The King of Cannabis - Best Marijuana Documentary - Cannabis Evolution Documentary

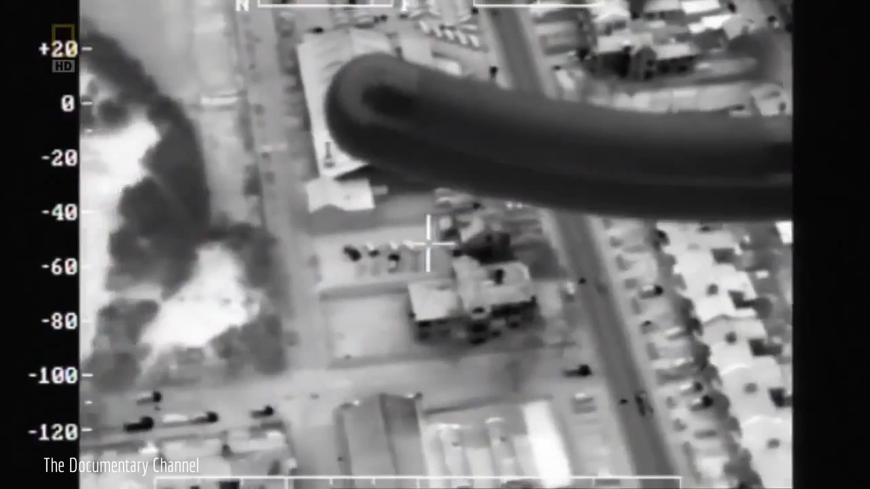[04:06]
is picked out as black on white or white on black here you can clearly see the roof of one
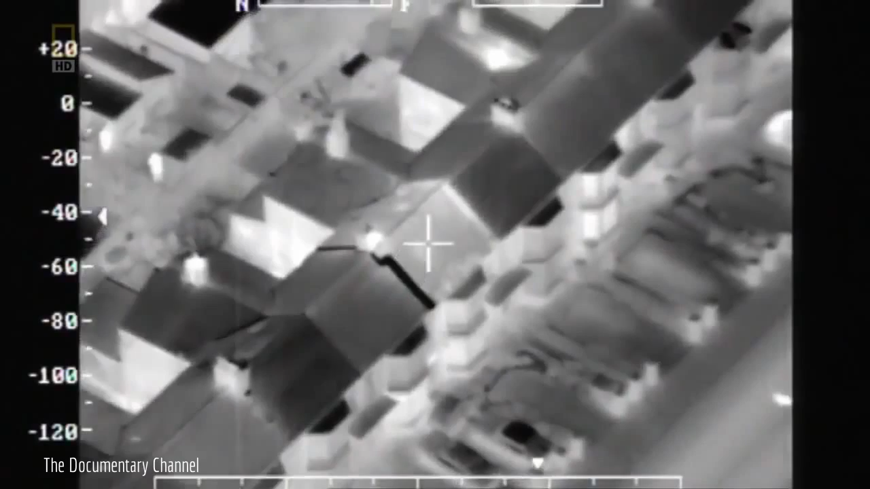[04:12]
house white against the surrounding grey and black buildings the camera is switched to
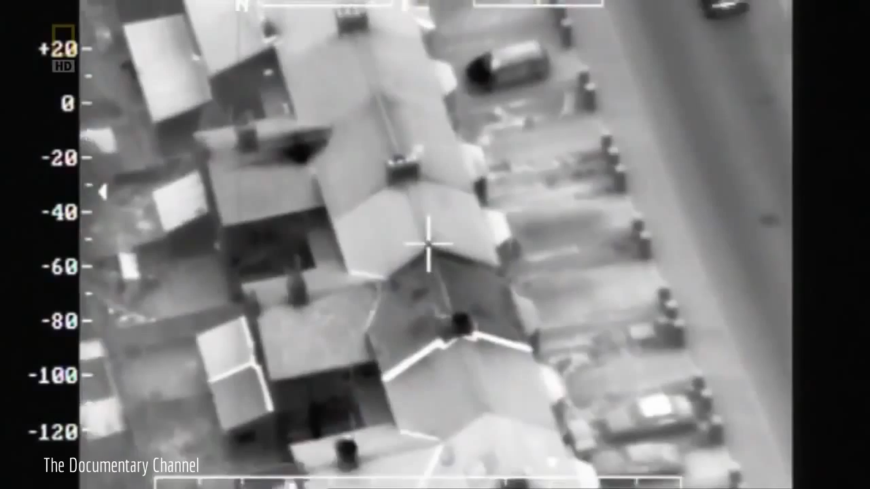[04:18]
black on white giving an even clearer result images like these were instrumental
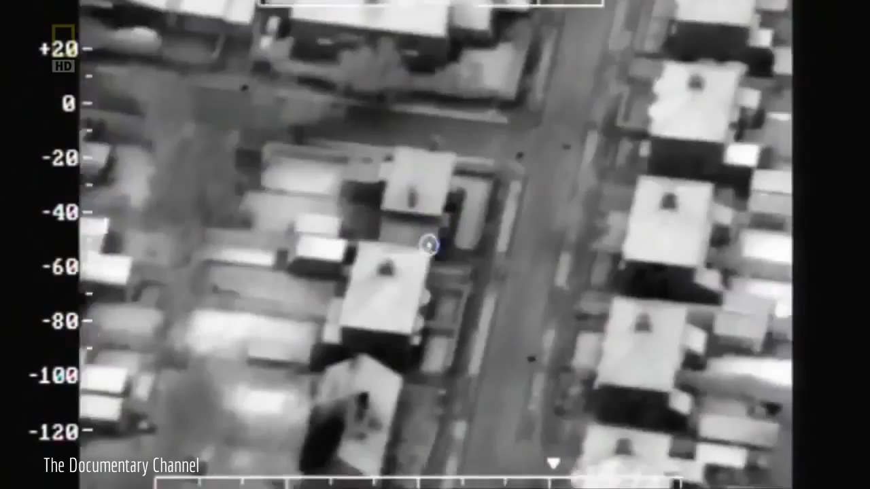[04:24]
in helping Cleveland police bring down one of Britain's largest cannabis farm networks run by organized